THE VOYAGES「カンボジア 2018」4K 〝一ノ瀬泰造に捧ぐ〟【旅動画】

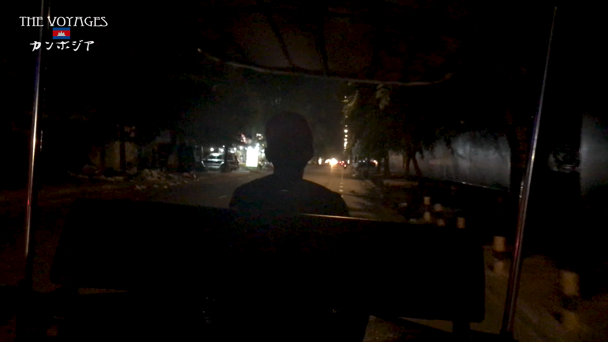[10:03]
暗がりの町の中を走る